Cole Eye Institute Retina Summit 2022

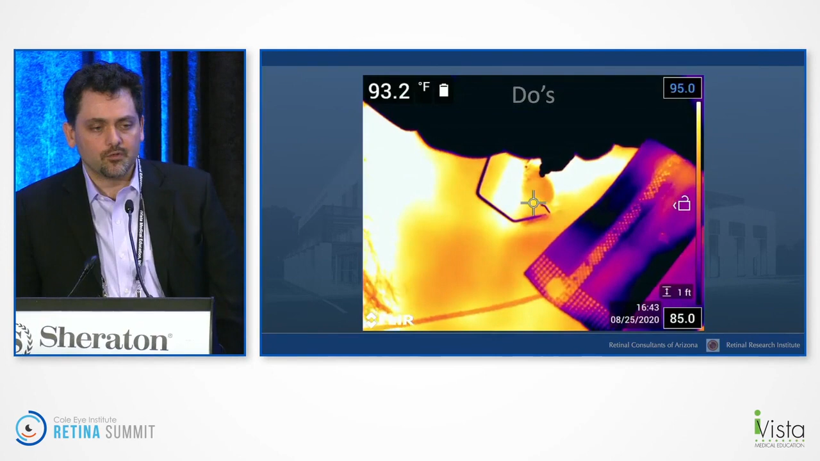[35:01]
On screen: spot 93.2°F
This is an infrared camera. So you see the yellowish areas are warm.
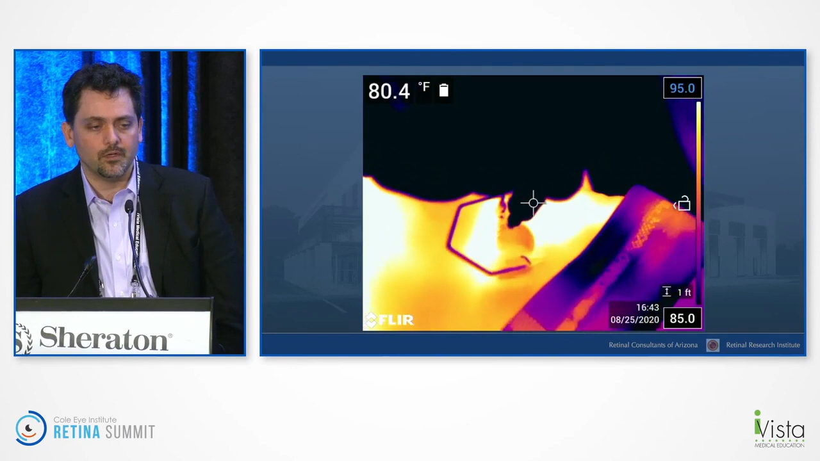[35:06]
On screen: spot 80.4°F
The purplish areas are cool. And of course, the investigational product is going to be cooler. And you'll see I'm applying hub pressure there. And you start seeing that there's a nice diffuse dispersion as the medication goes into the suprachoroidal space, as the temperature drops in that area. I'm still holding some pressure on there. And sooner or later, if you give it enough time, the pressure gradient disappears.
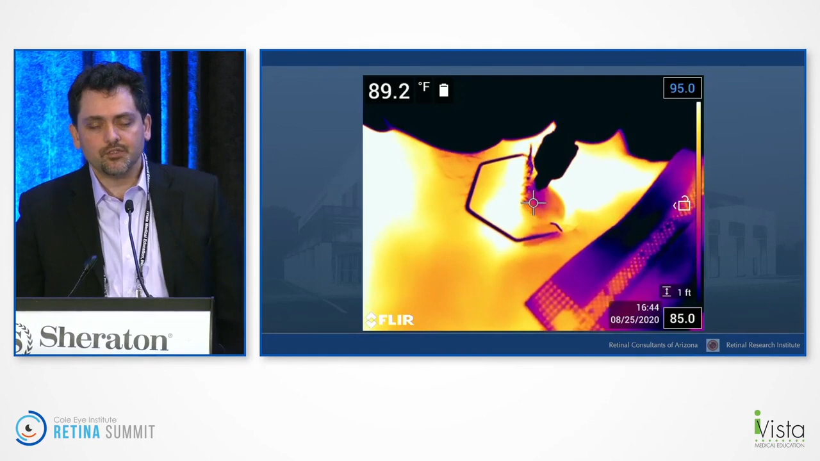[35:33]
On screen: spot 89.2°F
I'm still maintaining pressure just to basically keep the medication from coming back out. This is actually the first suprachoroidal injection of gene therapy, and we were lucky to do that in the Phoenix area.
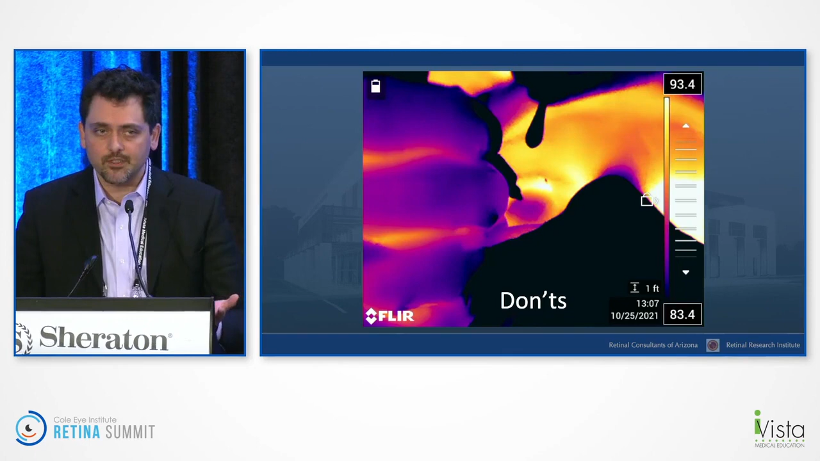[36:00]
So frankly, I was a little worried about the pressure I was putting on.
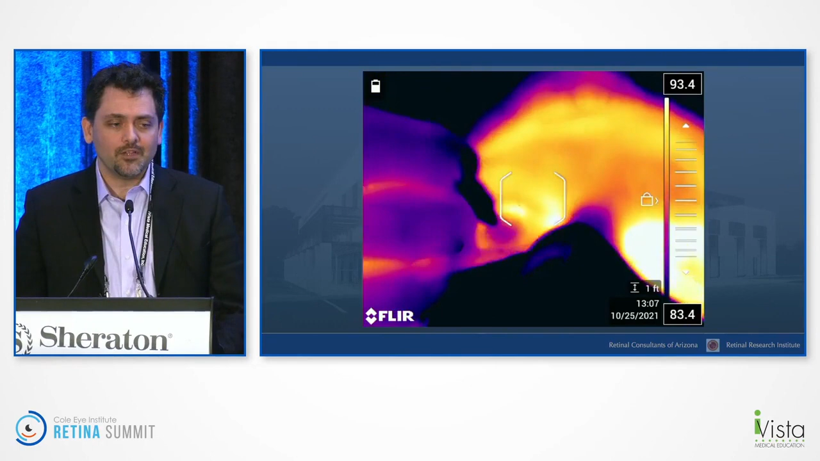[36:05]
So remember I told you don't hit the plunger before you do the pressure? I did just that. Look at that.
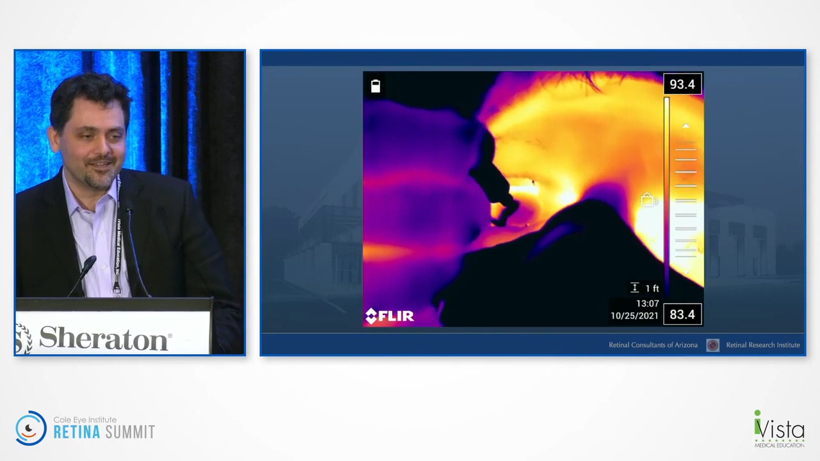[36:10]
Suddenly you have gene therapy, right? Washing over the eye, not going where it needs to go. Of course, patient needs to be rinsed off and applied. But later on, towards the end, you can see I'm actually applying the correct amount of pressure.
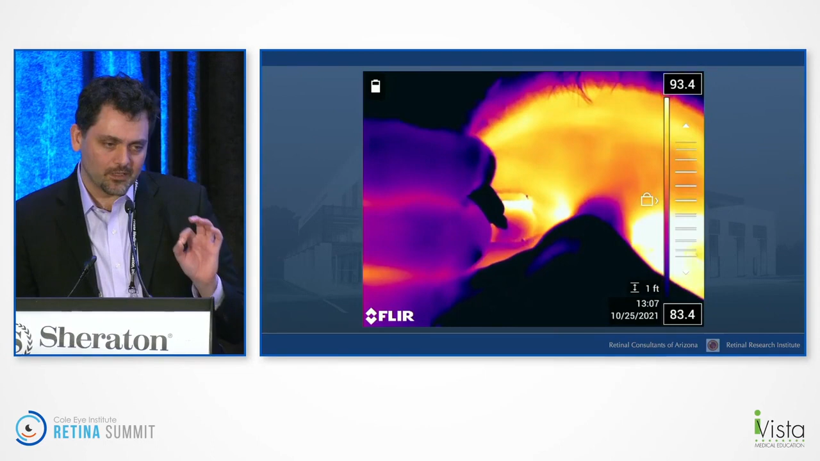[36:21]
And it's a little bit of spread, not sufficient. Of course, we have to make up for that. But still, you every step along the way is important. Patient did fine.
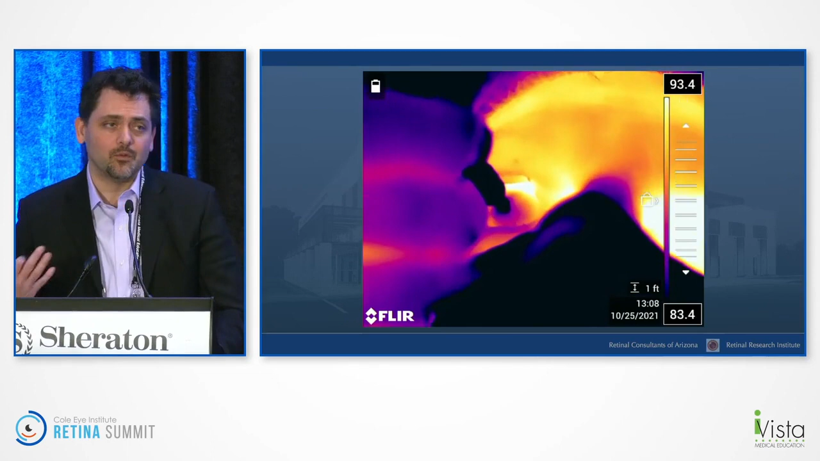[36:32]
I was the one that was nervous. It's a it's just a little bit of pressure. Let's let's be honest that they need those, frankly, 900 microns.